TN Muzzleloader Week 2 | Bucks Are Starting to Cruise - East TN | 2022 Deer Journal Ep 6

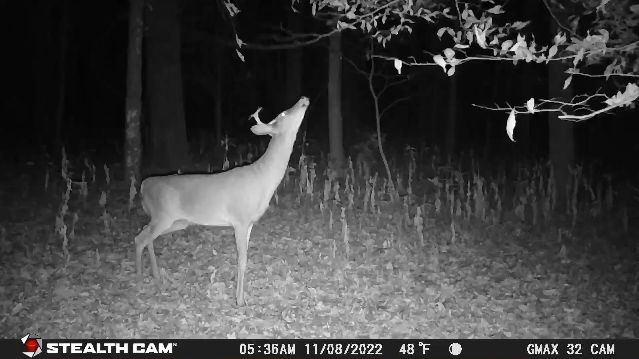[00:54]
The mature bucks are finally starting to show back up again, and unfortunately they're all nocturnal, but it's just a matter of time. It's just a matter of time before they bust wide open.